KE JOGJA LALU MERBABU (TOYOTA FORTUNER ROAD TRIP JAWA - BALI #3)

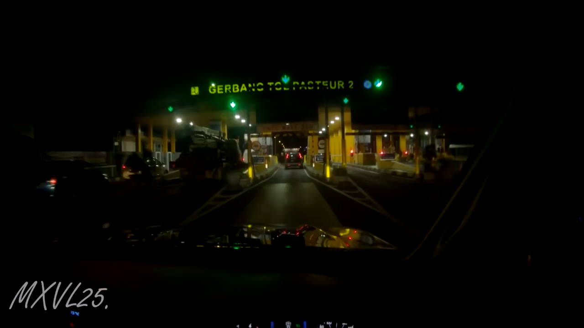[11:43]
Nyampe Tol Paster jam 7:30, bos. Tadi diberkahi dengan cuaca yang menawan.